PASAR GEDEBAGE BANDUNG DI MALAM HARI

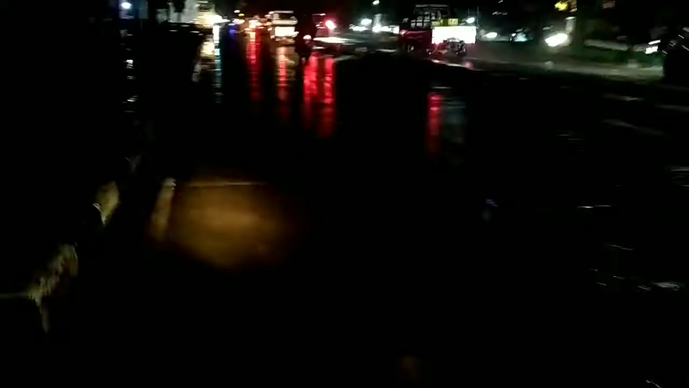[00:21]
Amin. Hari ini saya akan menyusuri jalan-jalan ke Pasar Gedebage.
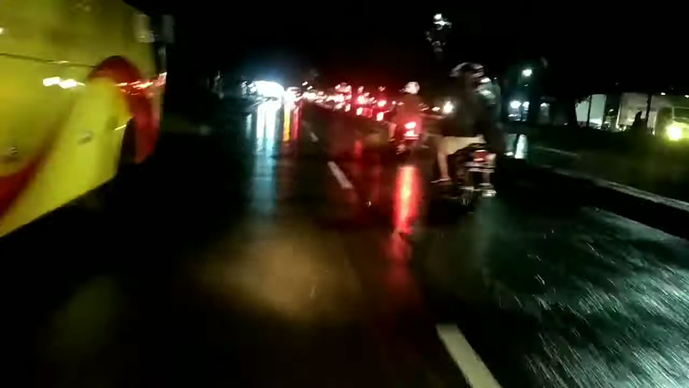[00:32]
Ini udah habis hujan ya, udah habis. Ini biasanya tempat sini banjir ya.
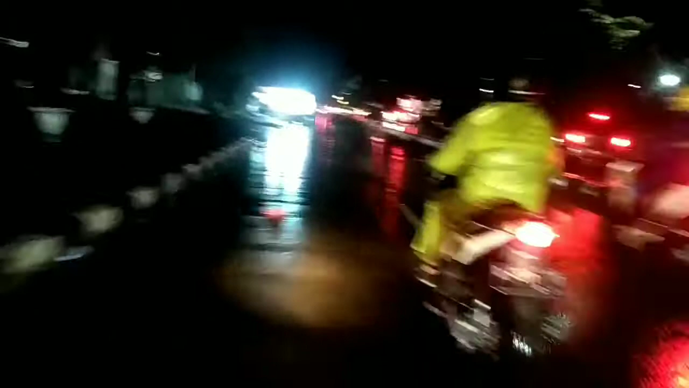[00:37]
Ini pas setelah perempatan Gedebage, yaitu ada trek maju ke depan, biasanya banjir.
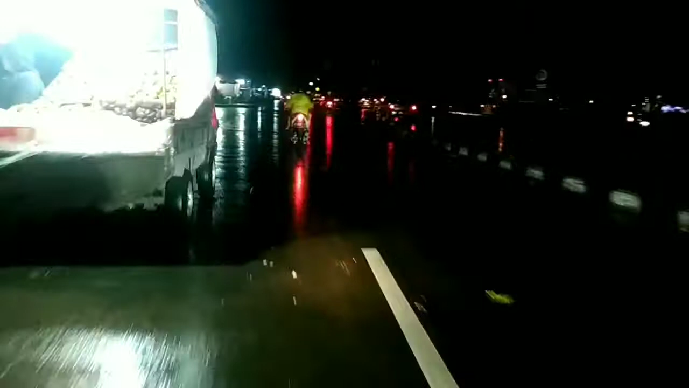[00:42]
Tapi ini karena ada tol air, apa tol bawah air ya, jadi enggak, udah berkurang sekarang.
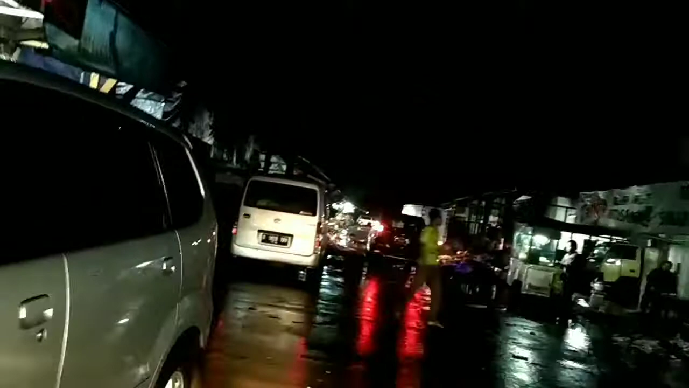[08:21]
Apalagi diguyur hujan, ternyata aktivitas pasar tuh normal-normal saja. Bisa saja mungkin pembeli agak menunggu kondisi reda hujan. Terus ke depan. Sampah ya masih berserakan ya, karena para petugas belum mengambilnya.